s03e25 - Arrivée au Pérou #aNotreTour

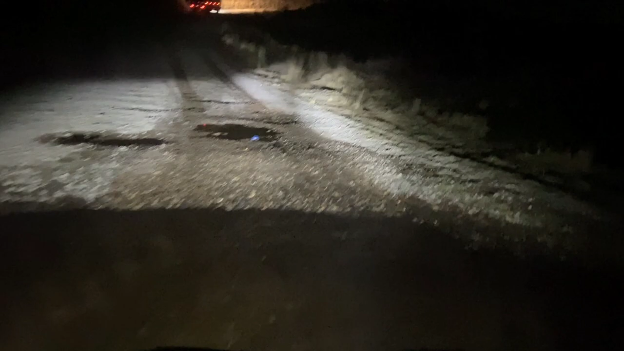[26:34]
On a d'abord trouvé un super joli bivouac, même si on est arrivé de nuit, où on était dans un petit chemin planqué, dans des roseaux.